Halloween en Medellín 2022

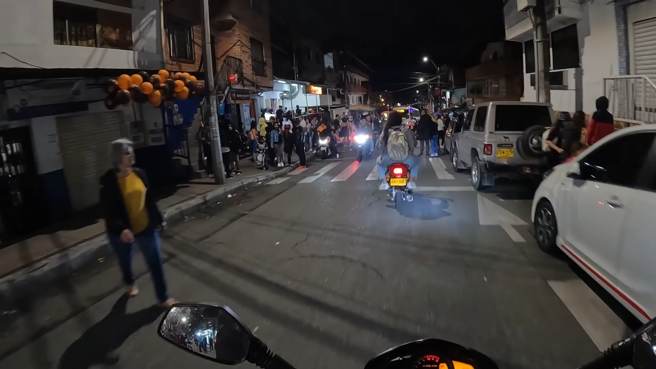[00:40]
en todos los barrios salen todos los niños y la gente para acá disfrazada por el grupo.
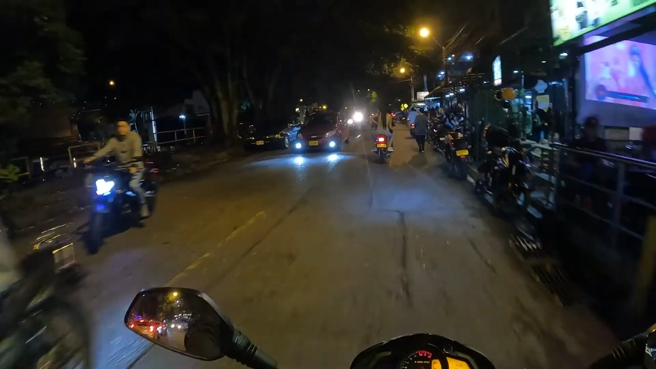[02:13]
Ya, el conejo ahí manejando moto. Hasta que punto eso será legal. Pero si ya manejan pues sin casco. Ahora porque manejen con disfraces y con máscaras. Entonces esto es lo que se define Gratamira. Bares, spas,
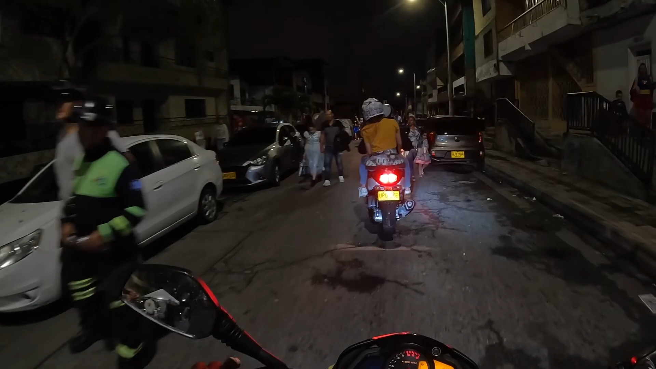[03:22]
La gente pues sale como una especie de carnaval.
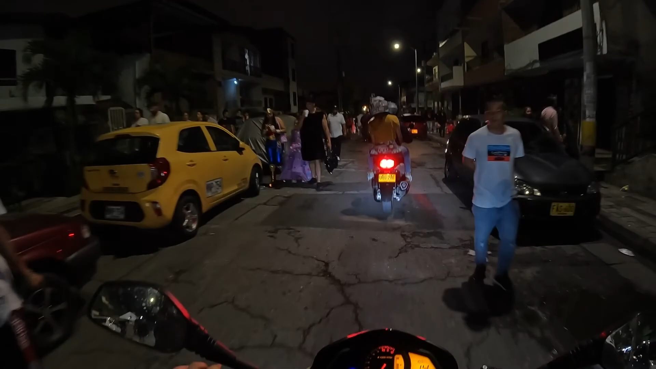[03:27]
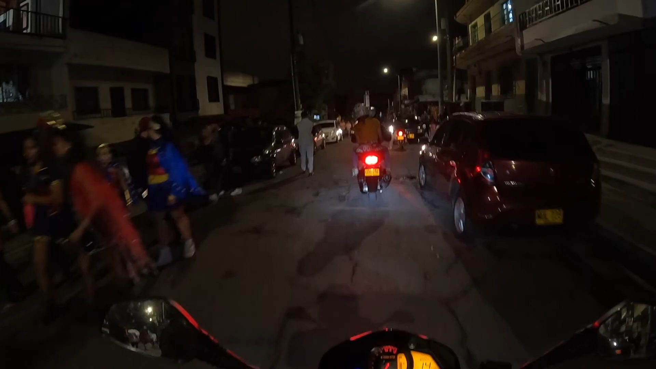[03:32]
Entonces pasan personas pues súper maquilladas y disfrazadas. Y la gente viene a verlo. Ay, si acá está marebunta. Ya que voy a tener que irme por otro lado.
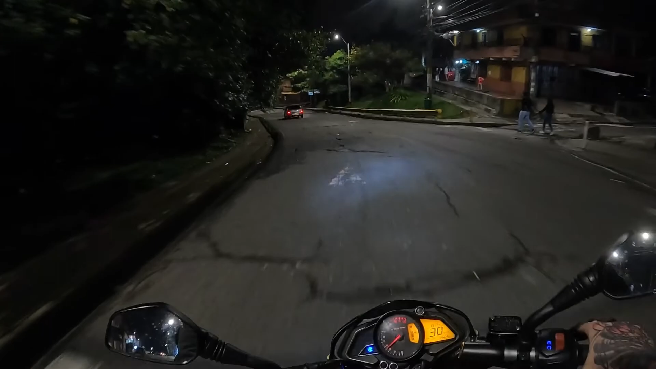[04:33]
Acá les voy a dejar y mientras que llego a la parte del centro a ver qué hay interesante. Llegamos acá a una parte que
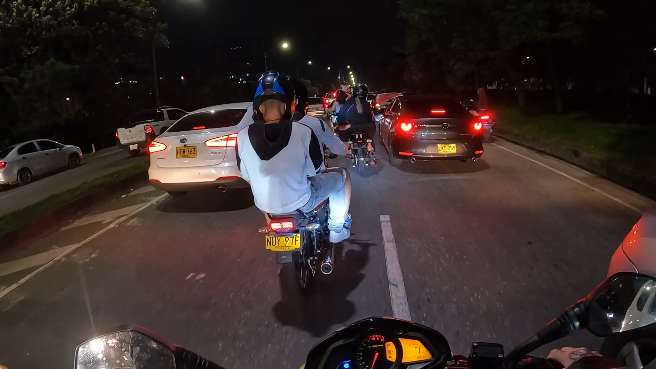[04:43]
es como la regional sur y hay como una rodada de motos que ahora vean, forman aquí el tranco.
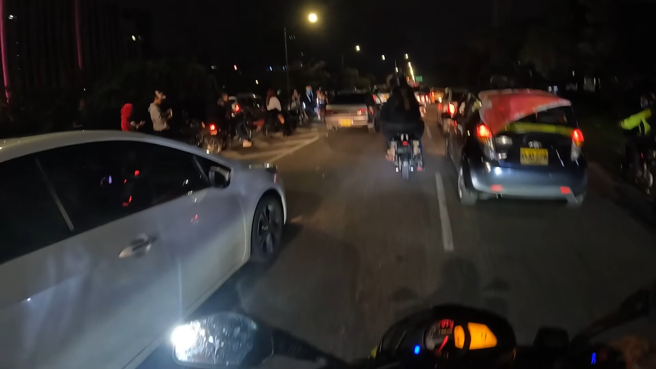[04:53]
Este carro que lo atacó un montón. zombies ya, con las manos en el caso.
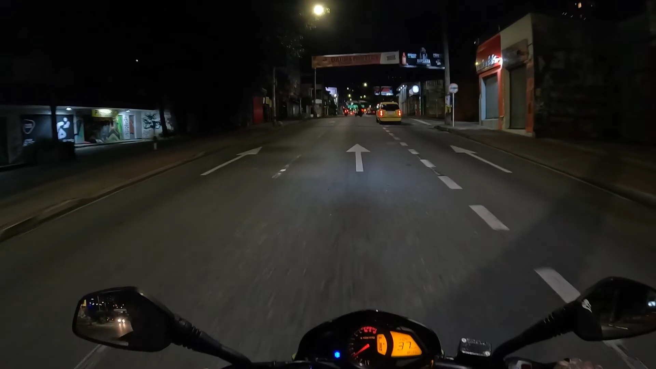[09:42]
Casi está mucho más despejado o descongestionado de tanta gente.
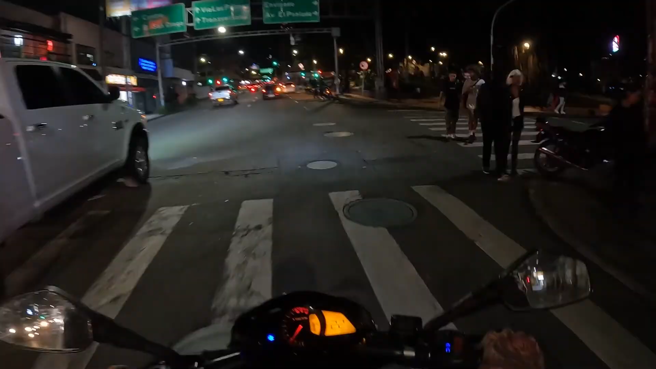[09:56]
Una vuelta acá de noche. Pues hay gente sí, también.